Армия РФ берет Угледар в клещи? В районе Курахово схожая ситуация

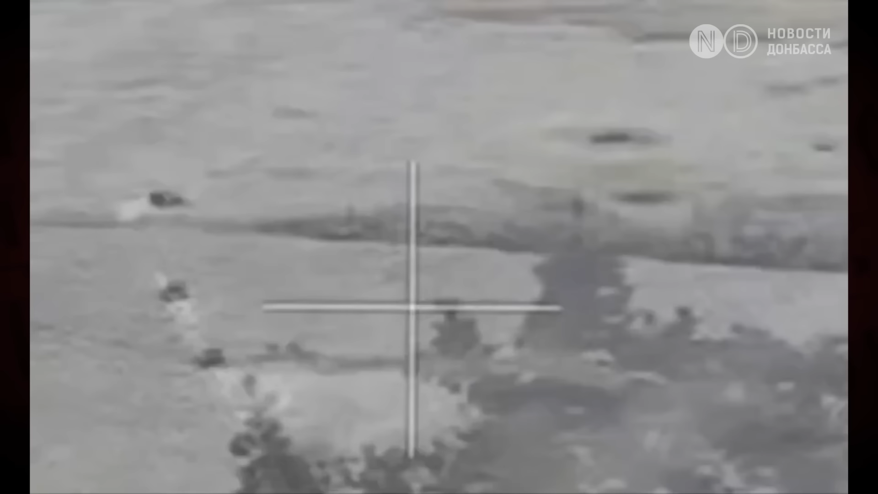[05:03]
Дороги и поля вокруг самого Углидара сильно заминированы,
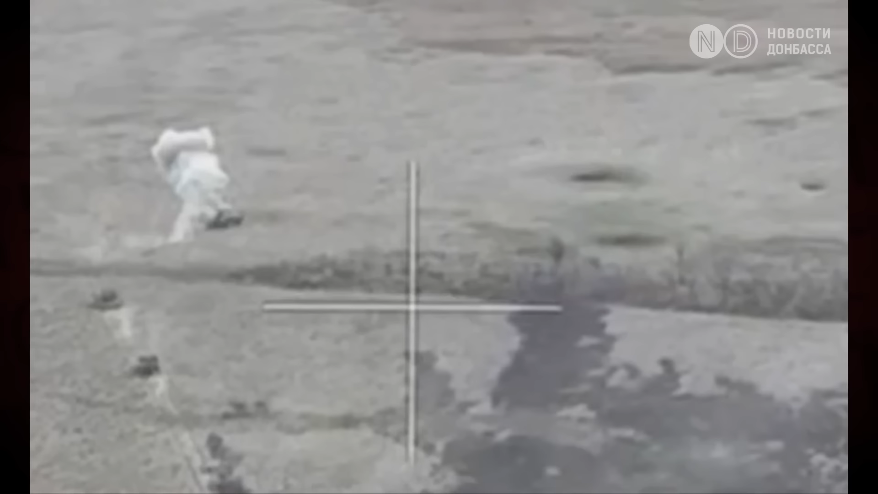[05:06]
а все попытки россиян атаковать украинские позиции на БМП, мотоциклах или гольфкарах терпят неудачу.